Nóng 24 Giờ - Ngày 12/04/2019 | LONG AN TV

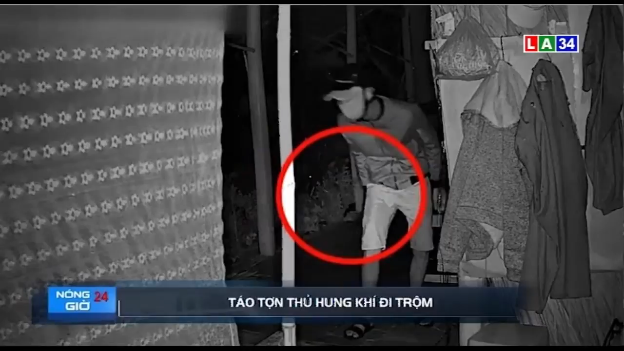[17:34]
làm bằng lá dừa Vẫn chưa biết bên trong có gì giá trị mà đối tượng này đã nhắm đến và trên tay kia thủ sẵn giao vô cùng nguy hiểm Sau một hồi nhẹ nhàng quan sát hắn đã tiến thẳng vào trong ớt
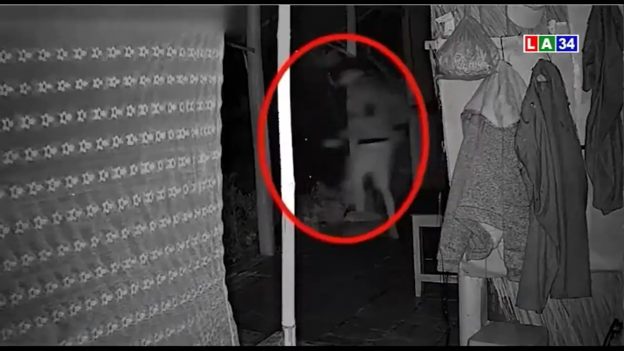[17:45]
phút sau bỏ chạy ra ngoài Vẫn chưa biết hắn đã rinh vật gì trong nhà ra Nhưng thủ đoạn thì lỡ gia chủ phát hiện chẳng biết sẽ ra sao